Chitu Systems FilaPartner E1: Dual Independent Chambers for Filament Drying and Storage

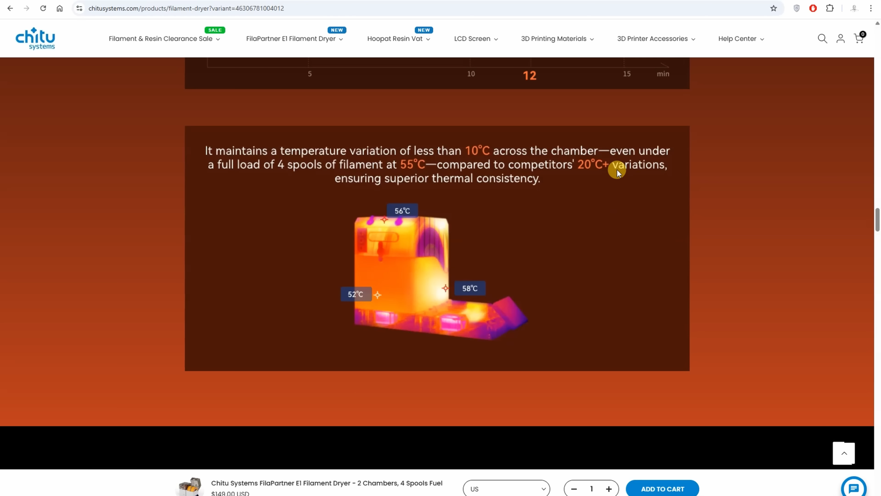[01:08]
They also claims that the temperature variation inside is less than 10 degrees versus competitors where it is about 20.
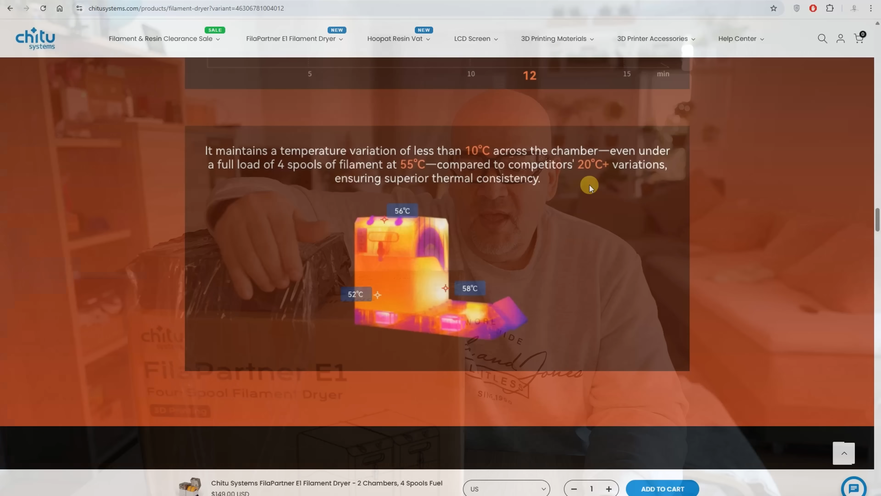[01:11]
Now I wouldn't mind even if it is 20 if it rot is a spool during the drying, but we don't have this option of course here.
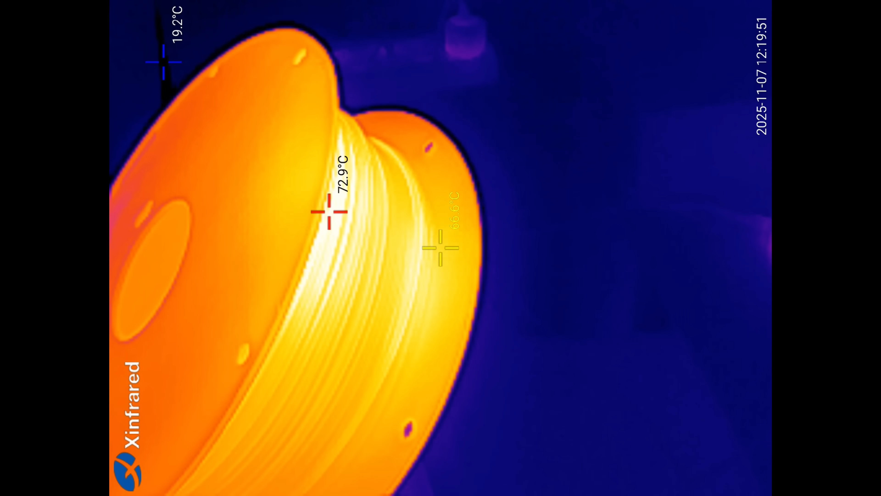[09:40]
73 degrees celsius approximately. And this is the coldest side.
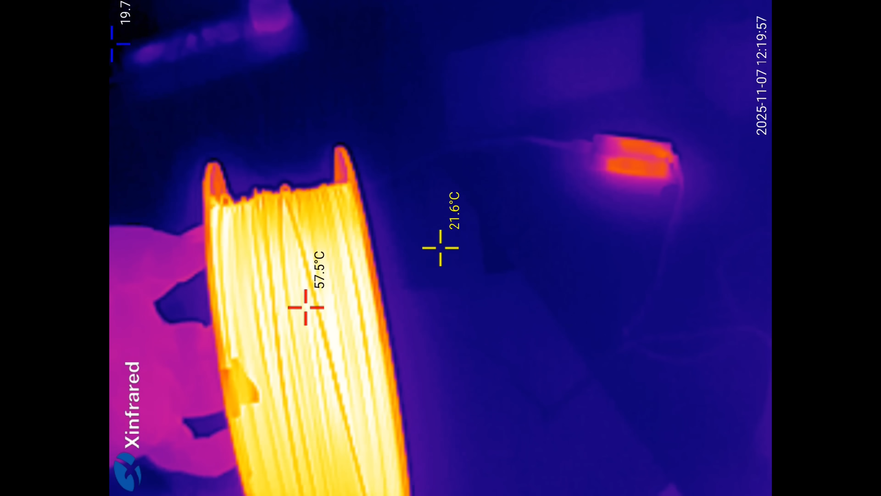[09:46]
Let's say 57 so properly it was 60 degrees celsius approximately.
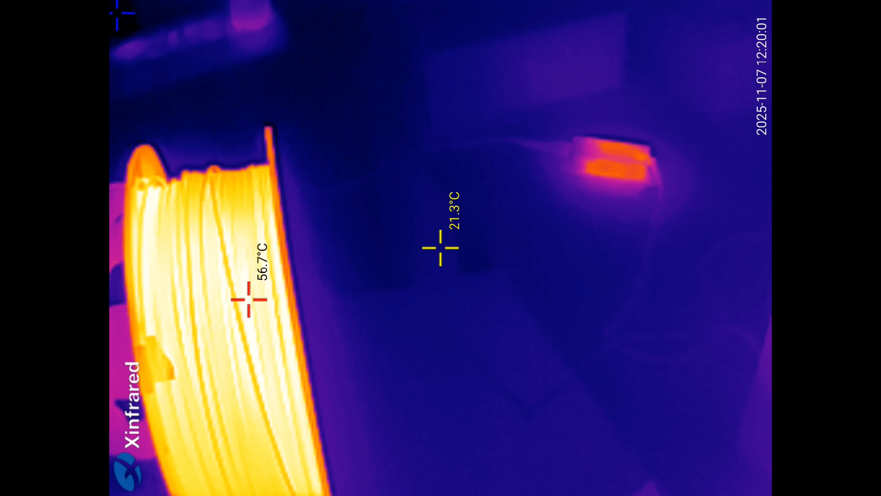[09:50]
This is acceptable.
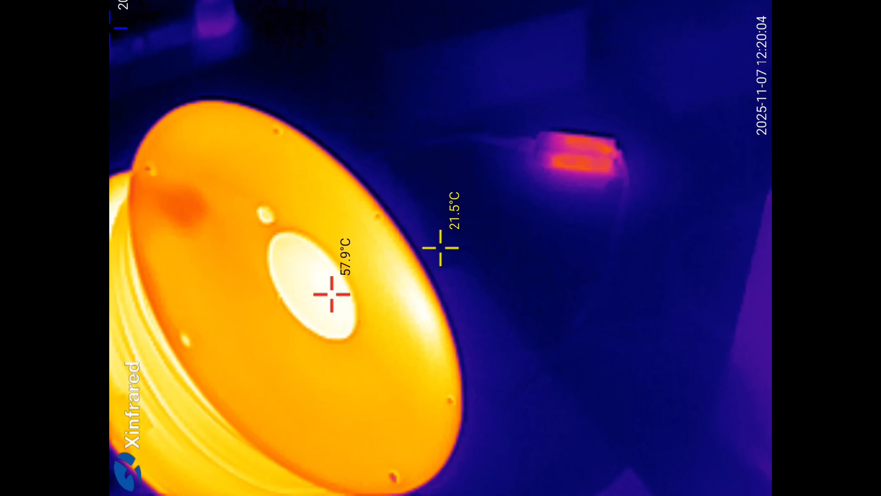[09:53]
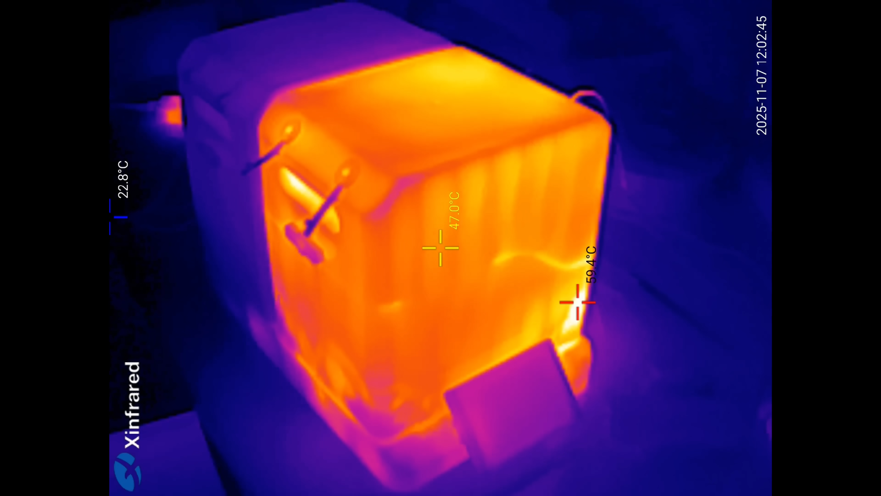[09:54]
On screen: spot 47.0°C, min 22.8°C
This was recorded during the sponge drying test. Pay attention to that line where two half meets.
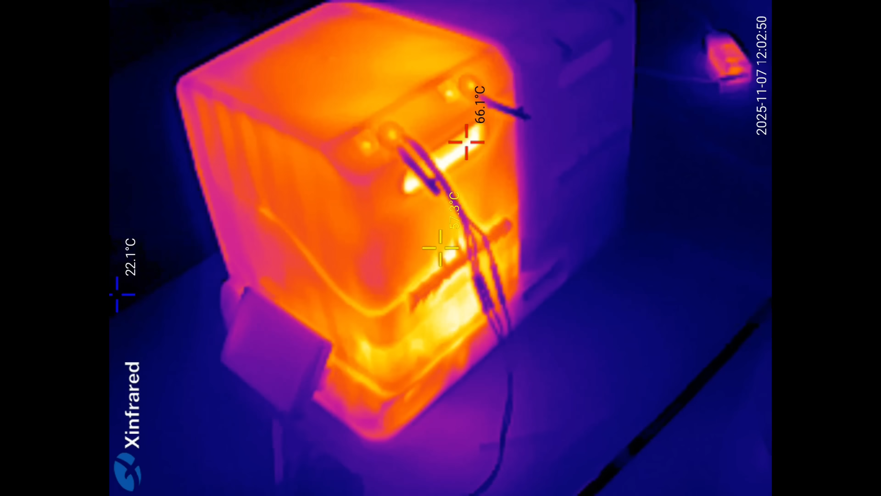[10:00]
This is why I think that the ceiling is not so perfect. For the drying it's not a problem but for the longer storage well yes. Let's analyze the measured values. On x-axis we can see the time in minutes.